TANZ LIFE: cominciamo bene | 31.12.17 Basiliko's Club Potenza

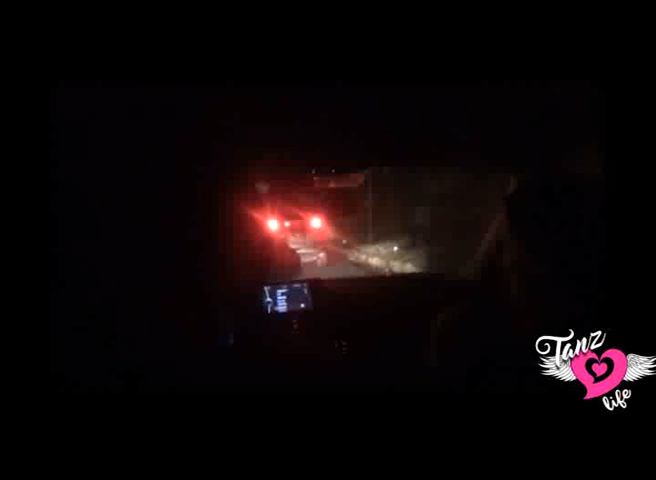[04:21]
Hai tutta sta fila arriva a sì, sono. Sì, sì. Ma prima era aperto, adesso va un po' meglio.